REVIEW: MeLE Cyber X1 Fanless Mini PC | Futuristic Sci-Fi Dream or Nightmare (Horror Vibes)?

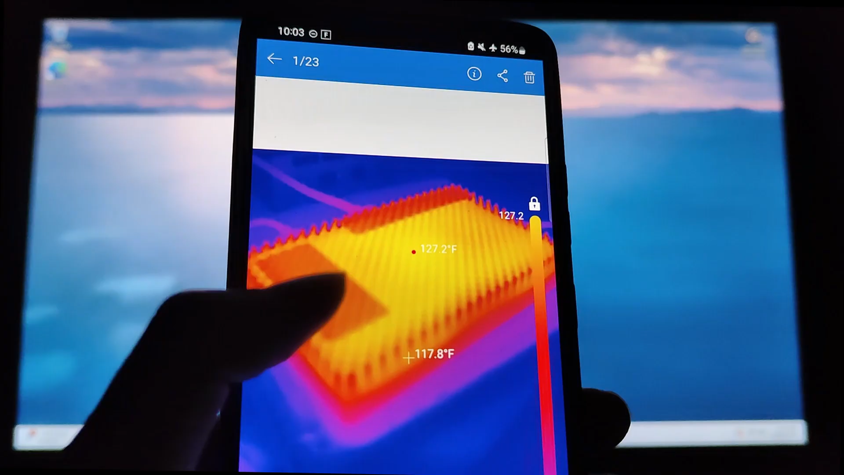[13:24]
and the bottom portion here being a little bit cooler by around 10 to 15 degrees. In fact, the very bottom portion here is a little closer around 75 degrees when I measured it earlier. So overall, I would say they've definitely left the top material here to do the most work when it comes to dissipating heat,
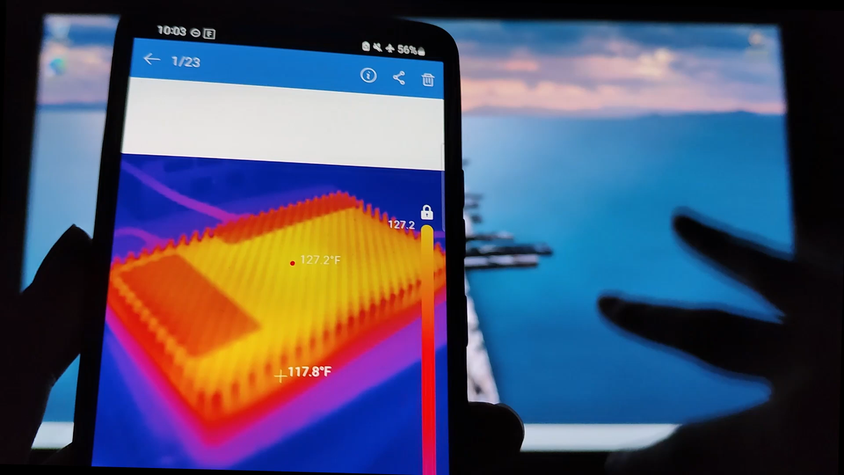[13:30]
and the increased surface area because of the divids and bumps on here do seem to be doing a pretty effective job. And indeed, compared to the previous flat design of the chassis,
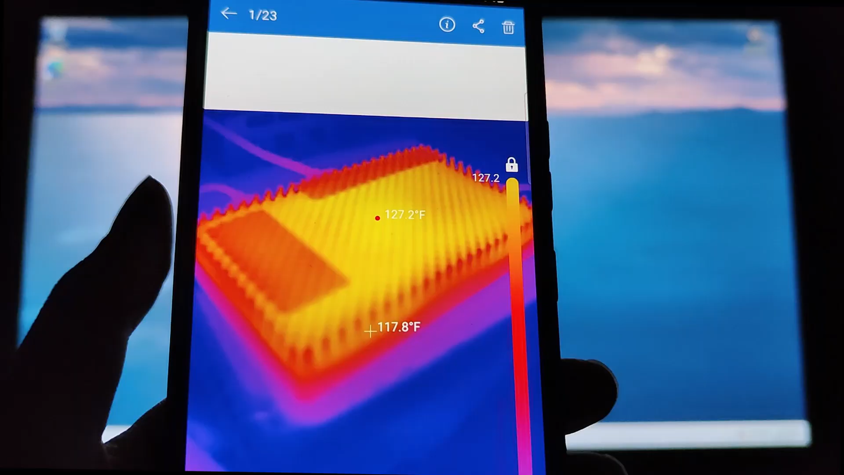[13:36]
I would say on average I'm noticing maybe around a 15 degree Fahrenheit difference.
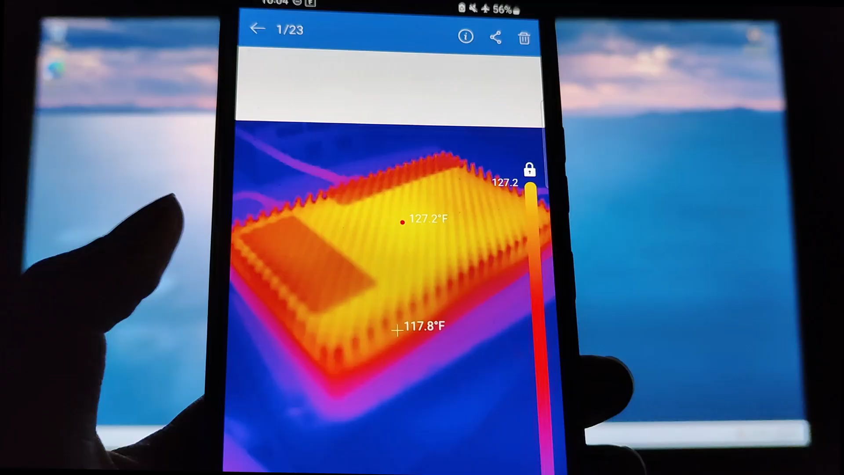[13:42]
That is, this one seems to be a little bit more effective at dissipating the heat a little bit more quickly, whereas the previous design felt a little bit warmer to the touch and also took longer to cool down.